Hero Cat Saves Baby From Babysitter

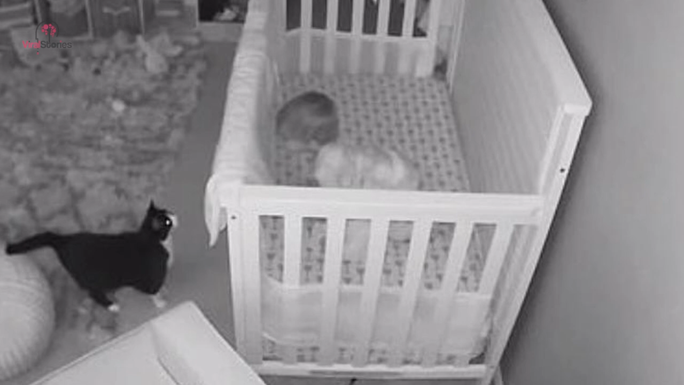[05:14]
Zara was always around Ollie, even checking in on him during the night. She would help them put an end to the mystery about their son's different behavior. In one recording, Carrie and Dennis laughed when they heard Zara meow at Ollie and he tried meowing back. But minutes later, they could hear Alyssa's voice. Out of the blue, Ollie starts crying and then they heard Alyssa. She was not really helping Ollie stay quiet. On the contrary, she started yelling.